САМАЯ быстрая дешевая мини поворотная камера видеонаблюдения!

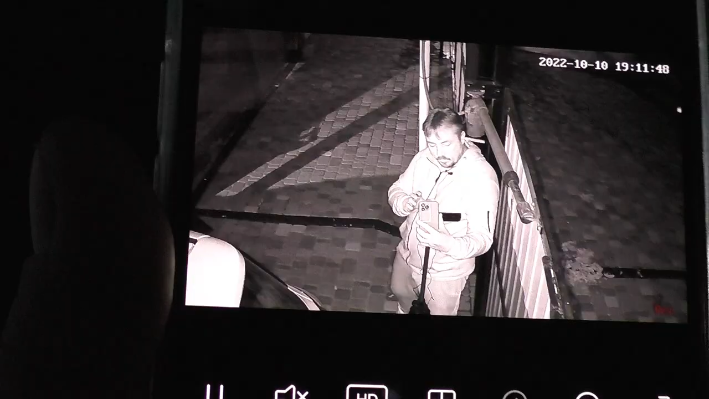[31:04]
хватит черно-белый вариант с использованием и к светодиодов вообще как бы на хорошем уровне
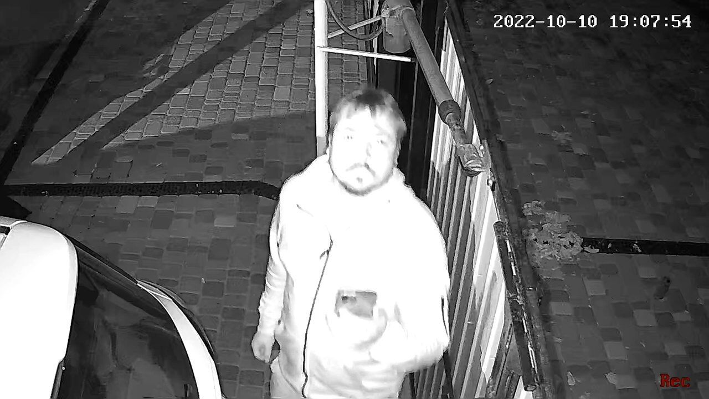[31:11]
отличная черно-белая картинка на расстоянии примерно стандартно 30 метров понятно что чем ближе предметы будут тем они более различимы да дальше будут только скорее всего силуэты
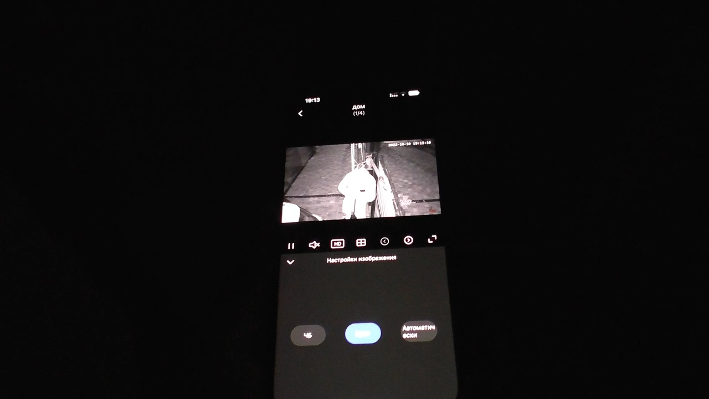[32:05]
в цвете камеру то есть она сейчас показывает в цвете
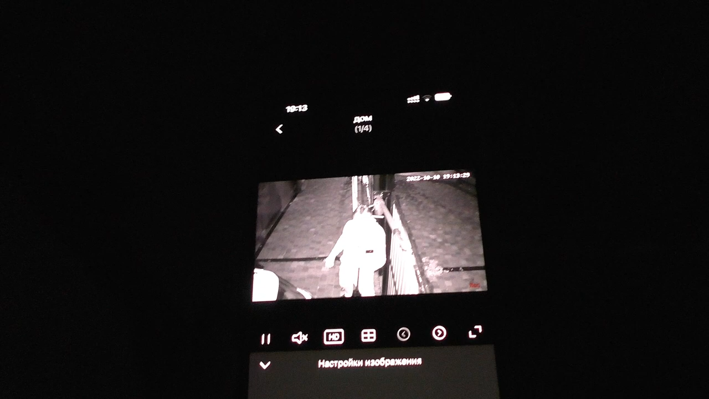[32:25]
эффективны поэтому камера не видит ничего можем что мы сделать
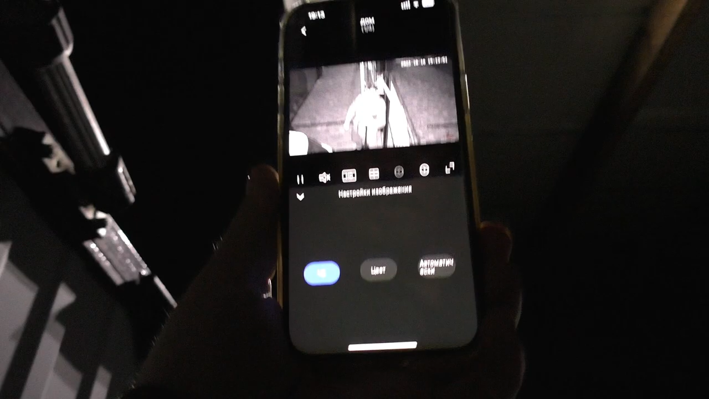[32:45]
изображение настройки и управление светом черно-белый
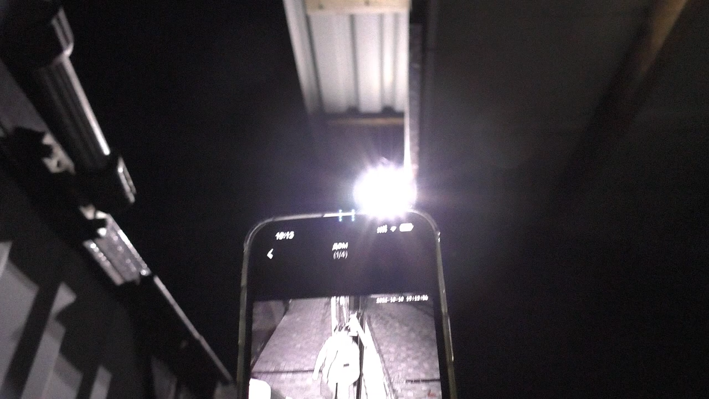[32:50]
с использованием лет светодиодов
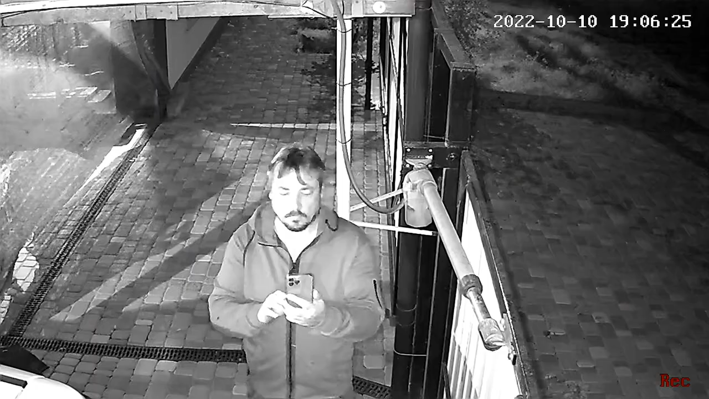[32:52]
ну как бы тоже имеет право на жизнь такая картинка очень ясная хорошая но понятно что здесь
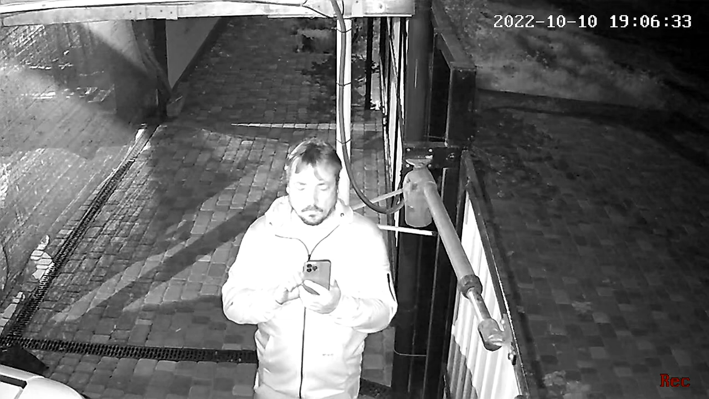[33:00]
желательно цвет цвет и в цвете нужно черно-белый черно-белым нужно все в автомате в автомате нужно
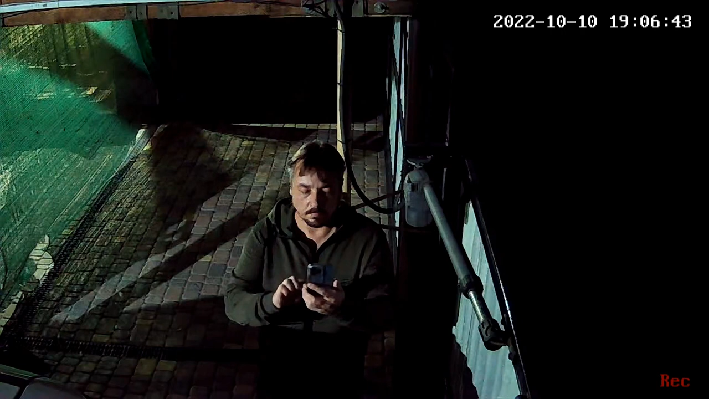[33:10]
выключить вообще лет светодиоды заходим в управление светом управление светом и выключаем их к примеру полностью и они не будут включаться даже даже в автоматическом режиме когда настройки изображения
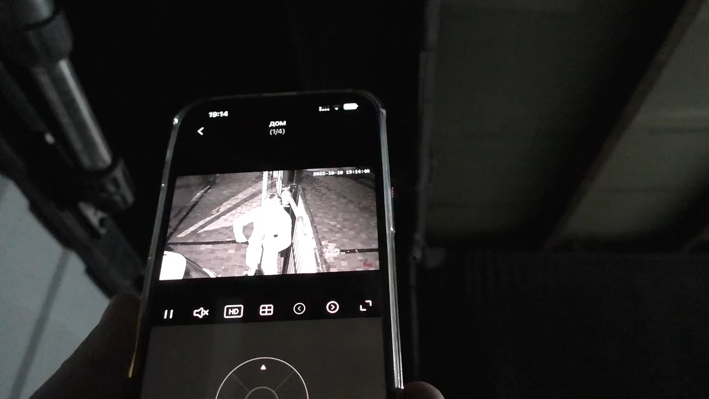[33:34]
стоят в автомате по движению вот я двигаюсь
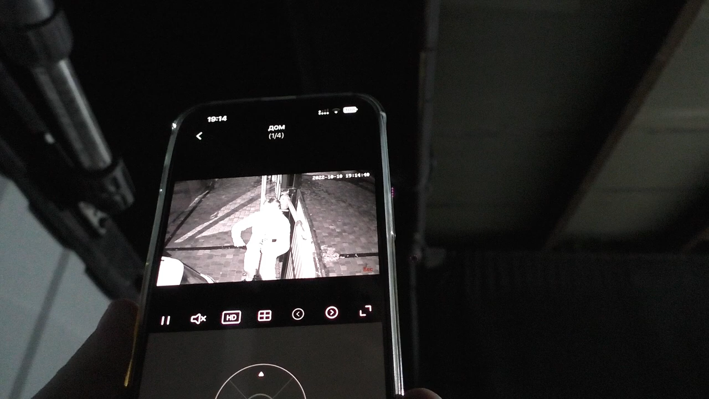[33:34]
до лет светодиоды не зажигаются
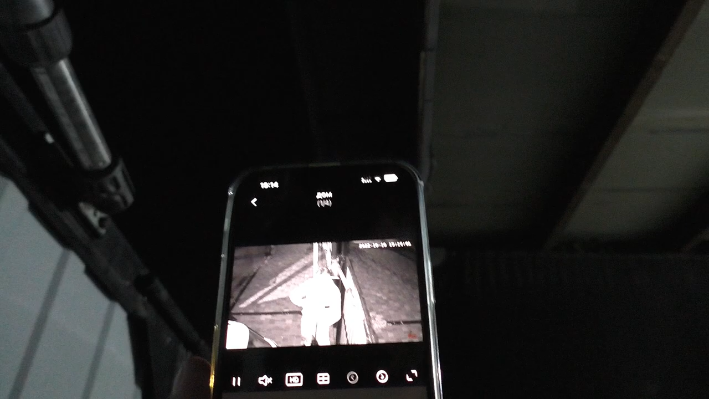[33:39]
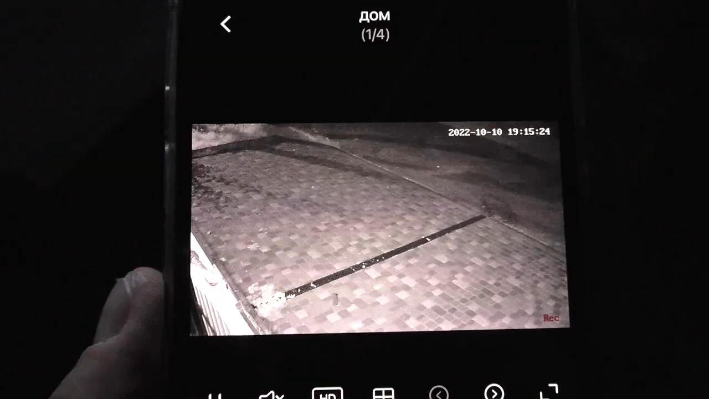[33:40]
по ночной картинке поворачиваю камеру на улицу
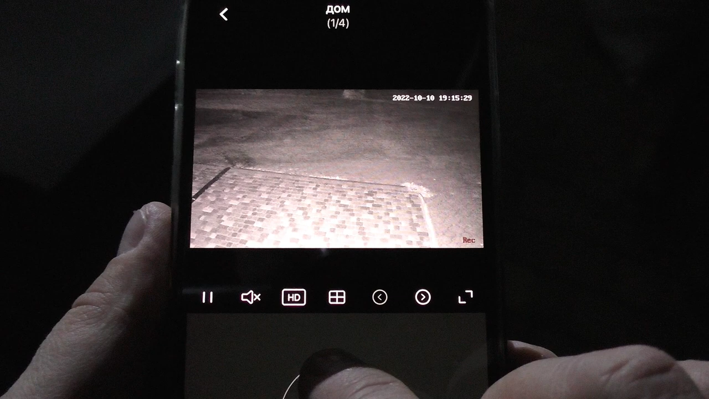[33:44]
но стандартный вариант среднего качества не скажу я
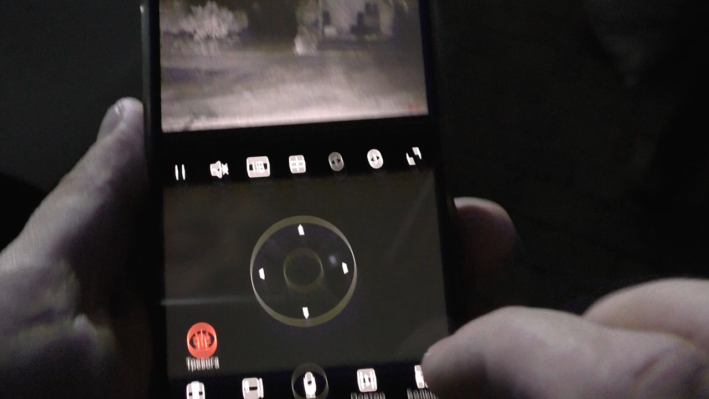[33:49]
что супер качество среднее качество картинки но скажу
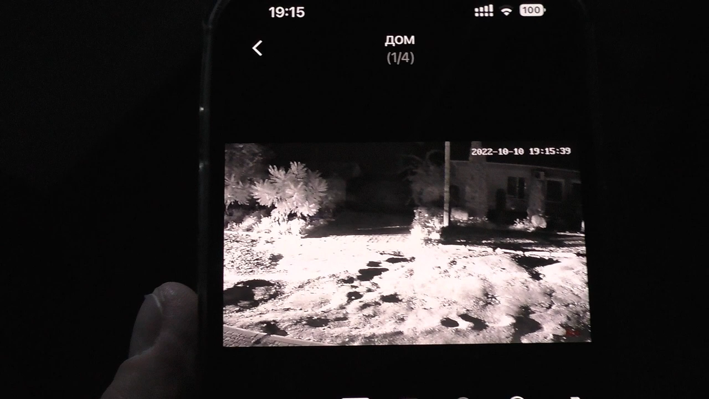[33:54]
я вам что заметил движущиеся предметы не так расплываются как в бюджетных камерах
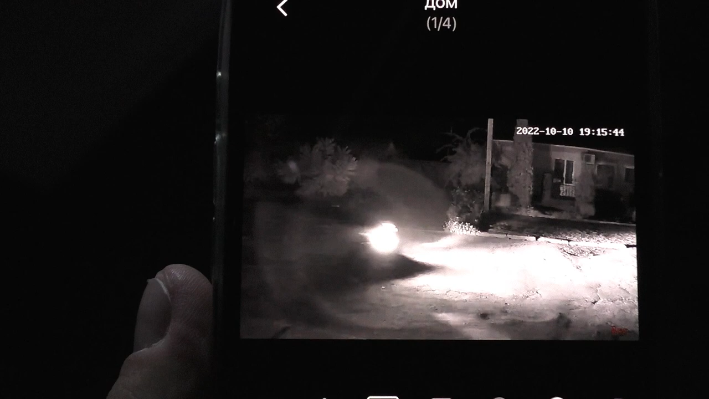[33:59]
есть возможность различить даже марку автомобиля проезжающую в
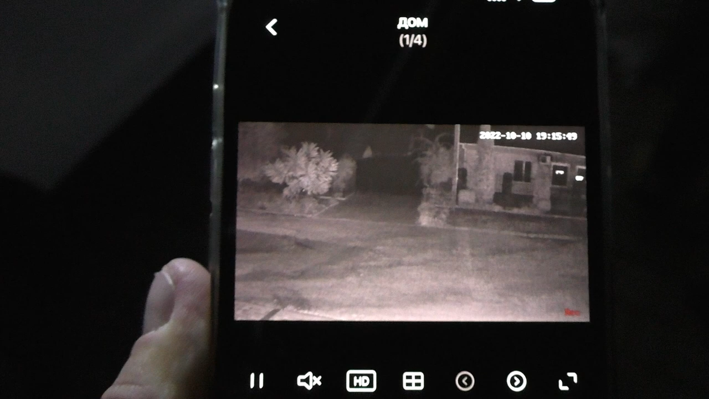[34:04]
черно-белом режиме вот начнем в пол в полной темноте ну и чем
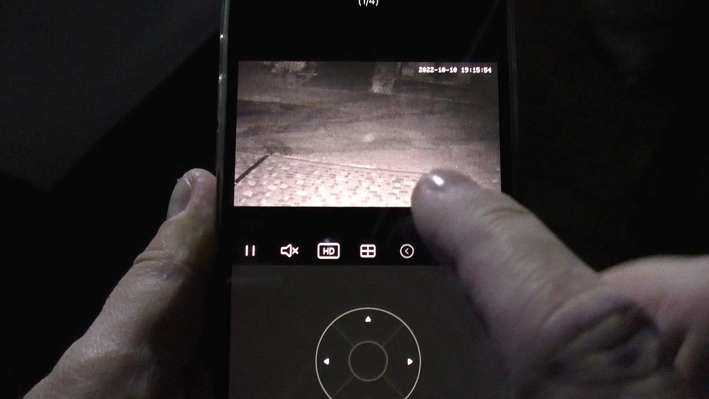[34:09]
дальше камера смотрит тем хуже она будет различать различные моменты